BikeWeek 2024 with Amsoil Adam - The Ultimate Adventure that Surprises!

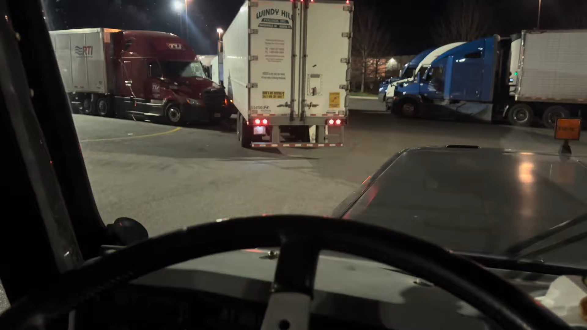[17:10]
I don't know if I can make it through there or not.
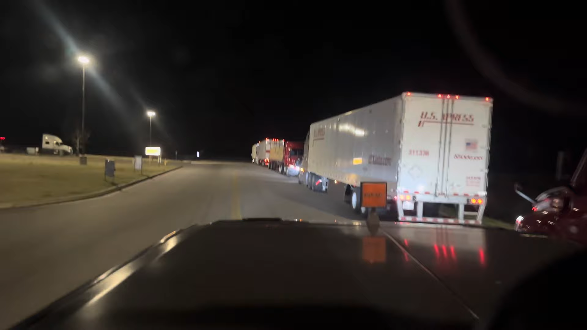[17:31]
That's not giving me good feelings of finding a place to park. We'll get down towards Lake Park, but all we can do is try.